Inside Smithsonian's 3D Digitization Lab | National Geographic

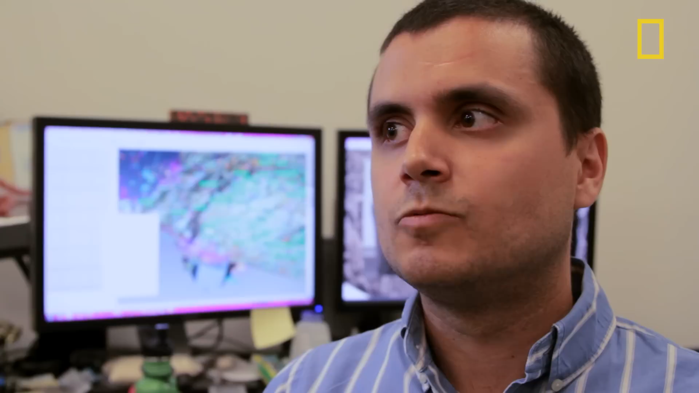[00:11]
We don't really make copies of objects. We're essentially, to put it dryly, collecting lots and lots of measurements of an object.